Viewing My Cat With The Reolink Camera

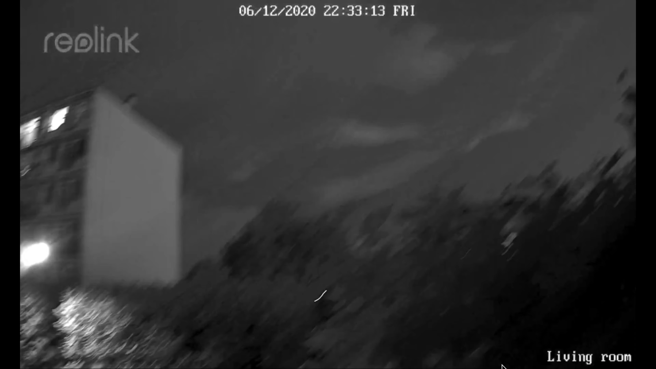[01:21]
Also you can visualize what's happening on live mode. It's a good device that will let you view what your pet is doing when you're not home. If you are interested to buy the Reolink camera, you can find the link in the description.